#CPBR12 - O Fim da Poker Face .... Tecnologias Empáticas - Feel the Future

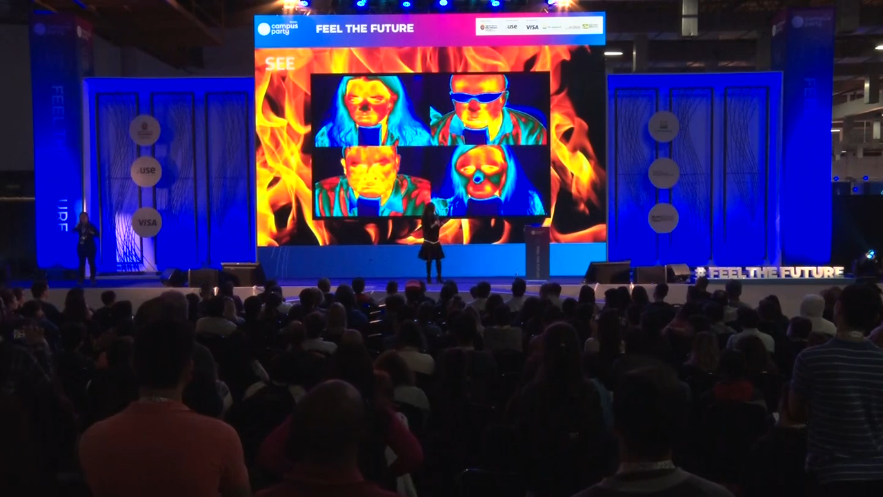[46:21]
Our bodies radiate our stories. The underlying thermal dynamics of your body and how engaged you are, our cognitive load, can be seen as signatures in our infrared thermal image showing up behind me, where reds are hotter and blues are cooler. You can imagine, we can see engagement, we can see stress with derivatives of positions on people's faces.